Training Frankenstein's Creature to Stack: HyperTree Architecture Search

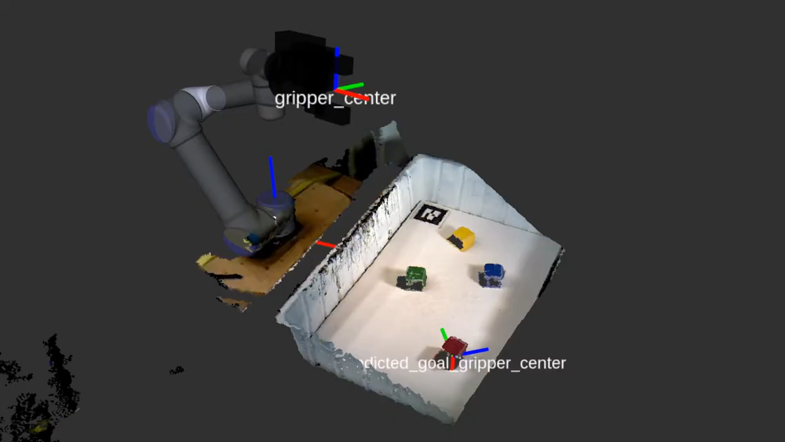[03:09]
Here is an example grasp with multiple blocks.
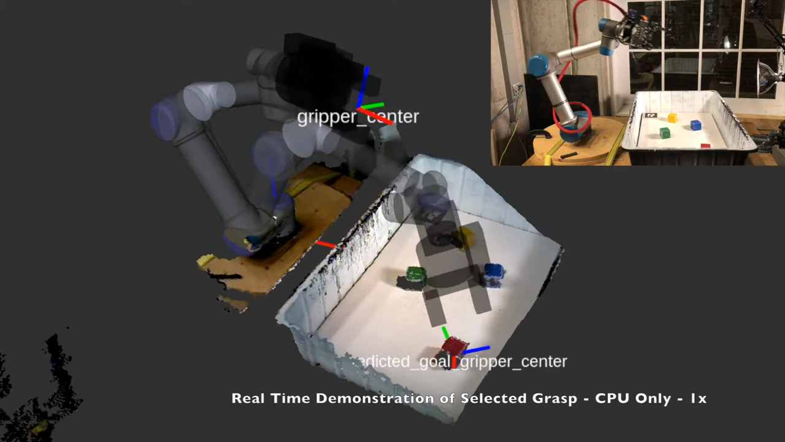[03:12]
Here, the action is locked to grasping the red block. Notice the change in pose estimates as the block leaves the scene. Our model is trained on success data only and thus cannot account for this situation.